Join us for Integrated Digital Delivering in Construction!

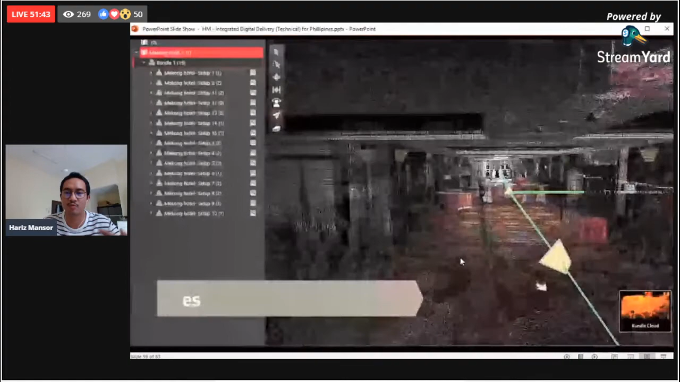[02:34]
You can navigate, you can walk, you can fly through, you can access the spaces, so that you can actually have better understanding and better decision-making.
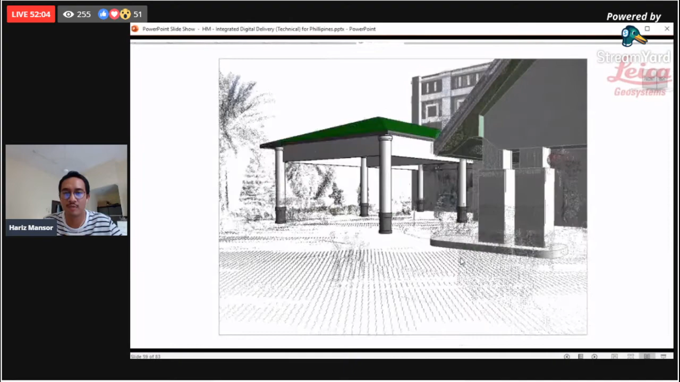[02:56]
Rather than you try to measure one by one using our laser scanner, accurate and better, and you can see all the trees there, you will have a better understanding that,